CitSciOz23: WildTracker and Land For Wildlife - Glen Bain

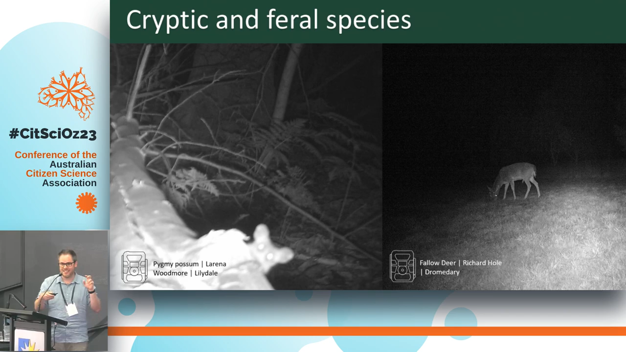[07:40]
Englishman who lives on the outskirts of Hobart and that was his first he had no idea he had deer in his backyard and this was his first sort of sighting of a deer which was pretty shocking to him um also uh we have localized extinctions in Tasmania of bombats from sarcoptic mange so that could be something we can pick up on cameras and monitor the spread of and this is a healthy devil because I didn't want to put a devil facial tumor disease
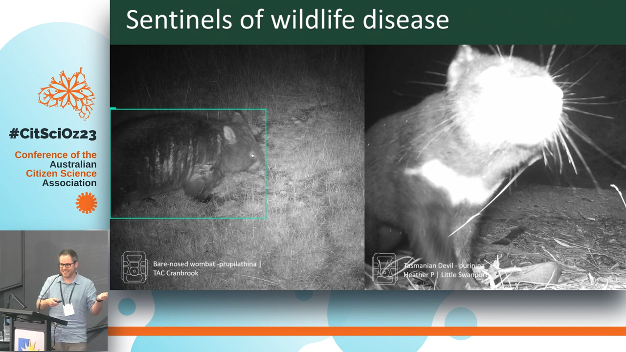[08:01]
affected devil up on the big screen um but that's another thing we can track through cameras so this is um uh Becky's house in south Hobart so it's very
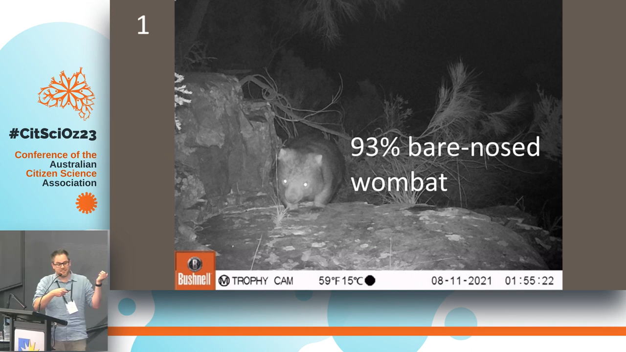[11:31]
it to the AI afterwards and give them the answers so the AI was 93% sure that that was a wombat and it ranks species so it gives you the second best option and the third best option 97% sure that that's a spotted tailed quoll
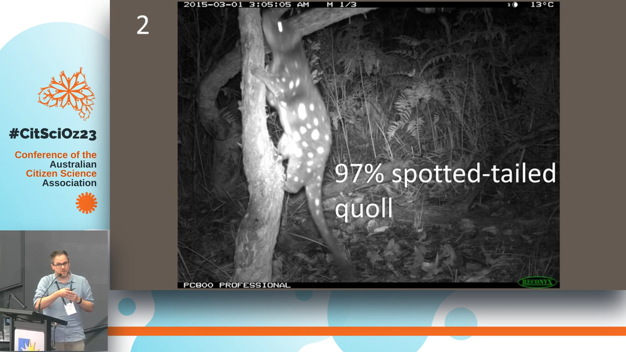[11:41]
which is pretty good considering it's up a tree which is not its usual habit um
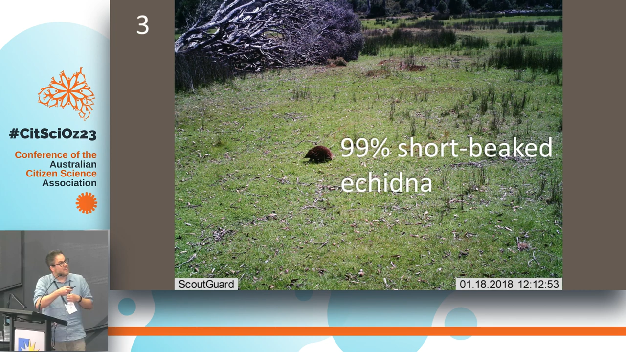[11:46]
it's not a rock it's an echidna that's the most common
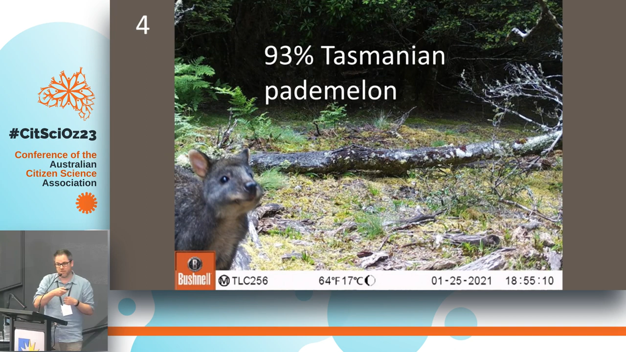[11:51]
macropod we have in Tasmania but the least well identified which is interesting um so Tasmanian patty melon or Rufus valley patty melon
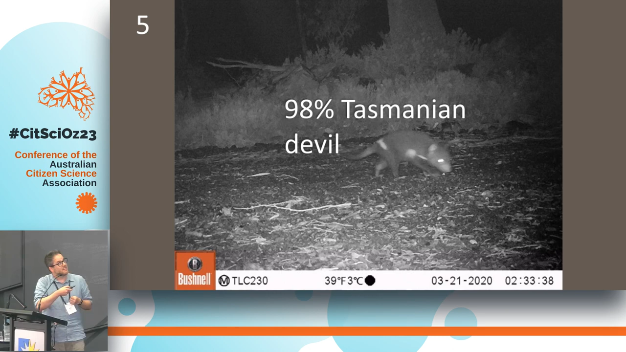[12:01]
jazzy devil's pretty good with those these are those turbo chooks two babies and
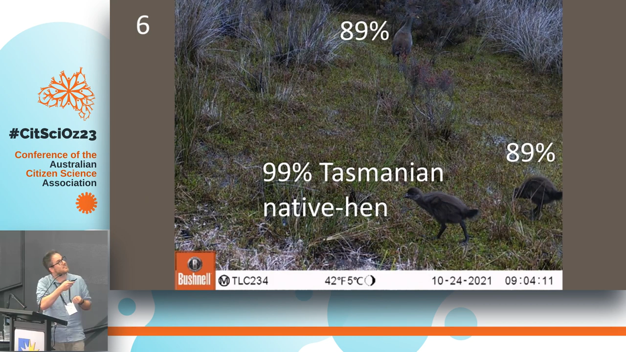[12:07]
the adult and it got all of them southern brown bandicoot this is a cool little video of some of the sort of data that people send in
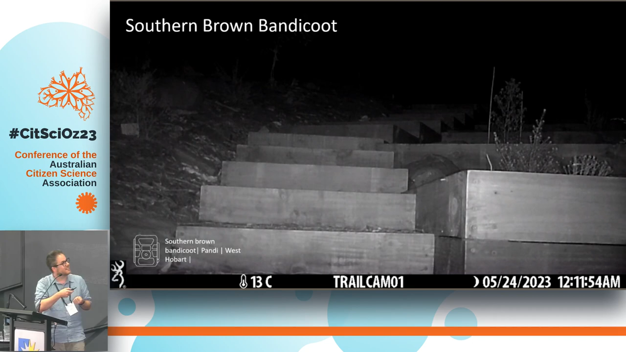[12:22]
another southern brown bandicoot running down the stairs you can't see that because it's too dark but it's awesome um
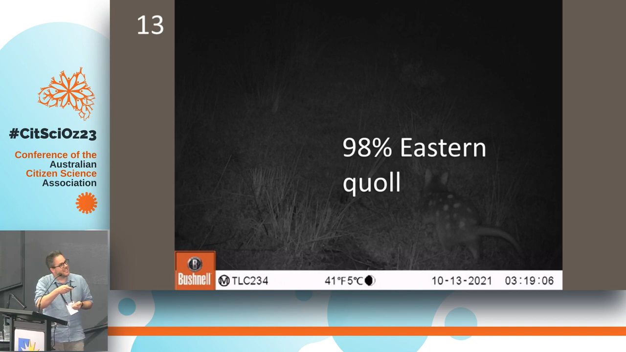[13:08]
there's a coal down here feral cat not a thylacine and then just as an example of some of the answers we get this is an eastern bettong um which is super cool species oops but the top answers we get are patty melon wallaby then we get to the correct answer 80 percent of people get something correct then we've got some blanks and question marks we have my favorite answer here those things with the little hands that we see are